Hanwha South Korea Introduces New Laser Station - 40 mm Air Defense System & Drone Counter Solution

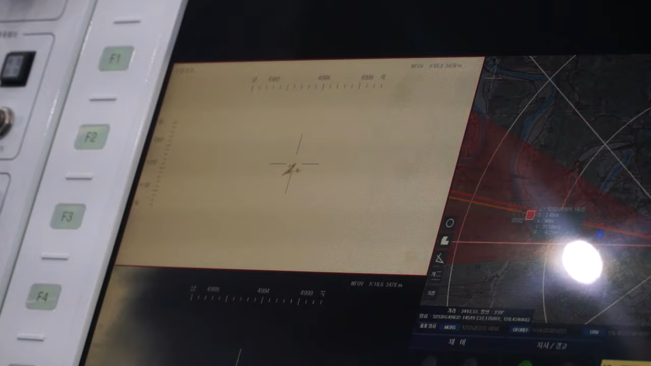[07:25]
the recognition of friendly or foe friend than foe this equipment uh is able to do
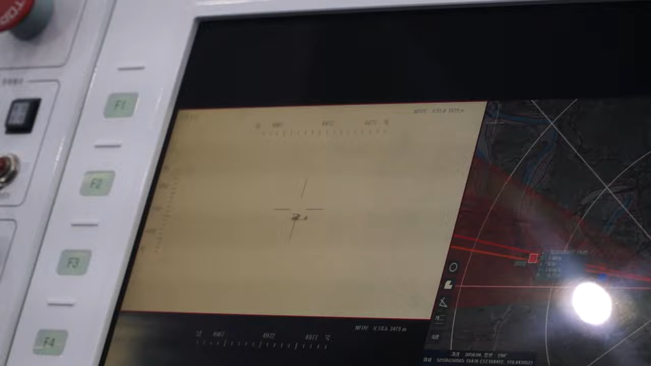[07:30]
that uh day and night so previously we saw this